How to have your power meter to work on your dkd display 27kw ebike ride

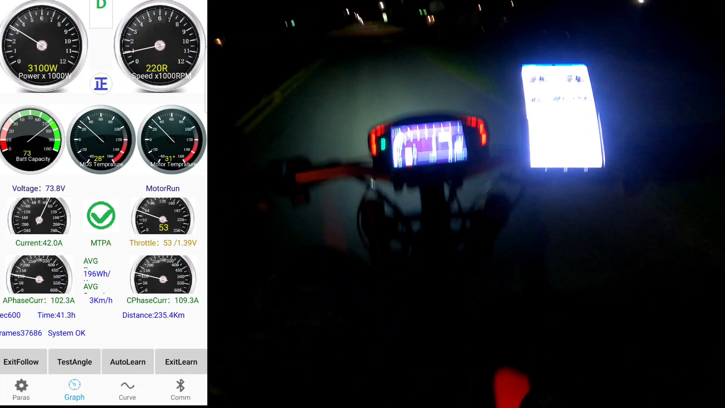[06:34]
so as you can see that my amps my amp meter is working and